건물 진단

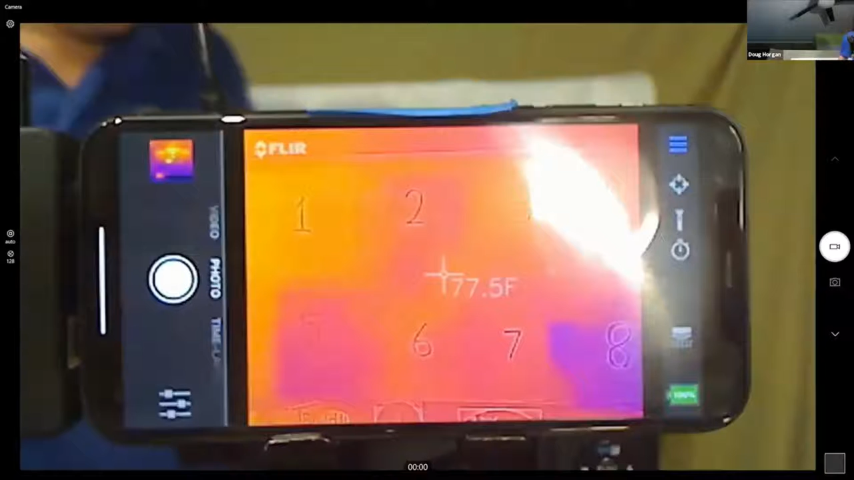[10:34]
On screen: spot 77.5°F
You mess up with my lighting here. Okay, so yeah, that's me. All right, based on what you're seeing here, we're gonna write down which of these is wet based on an infrared inspection. I'll give it a few seconds. You can shout it out in the chat if you want.
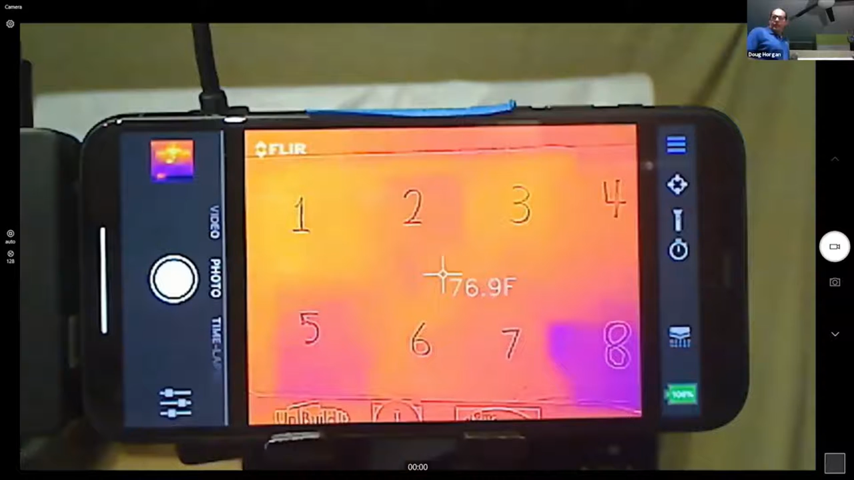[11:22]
On screen: spot 76.9°F
Okay. All right, I'm gonna get out my moisture meter. If you need another look at this, let me know or try to do a screen cap. I'm gonna move on. I'm gonna move the camera out of the way. The thermal camera, okay.
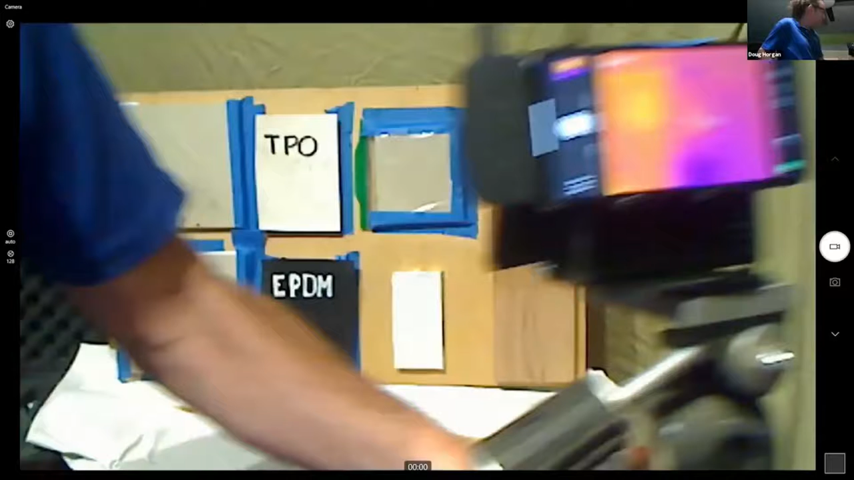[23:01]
Let's see. Did I get that in there? Yeah. Yeah, so I finished half of this board, the upper half, and I didn't finish the bottom half.
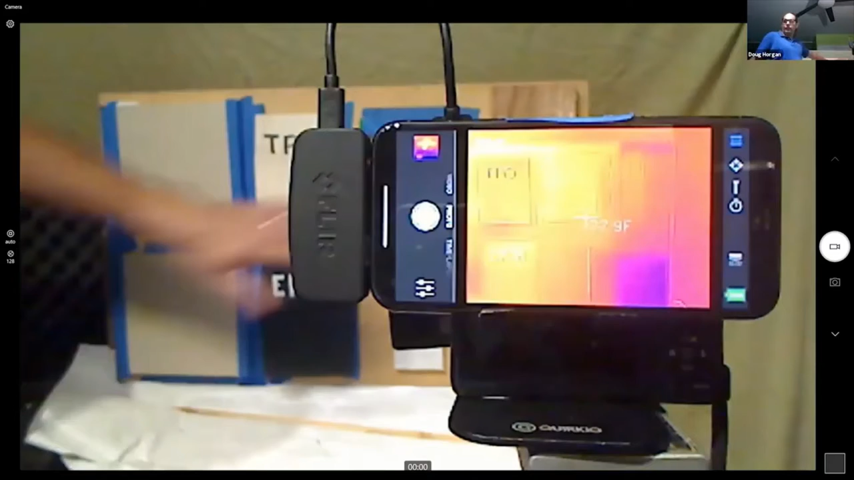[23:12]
So again, there's no moisture escaping through this finished surface. So even though the board is basically about the same wetness the whole way through, although you can see I had that, I had a piece of thing on there, I was trying to keep it wet for the meeting. You know, it's basically about as, oh, I'm doing this with a thing in the way.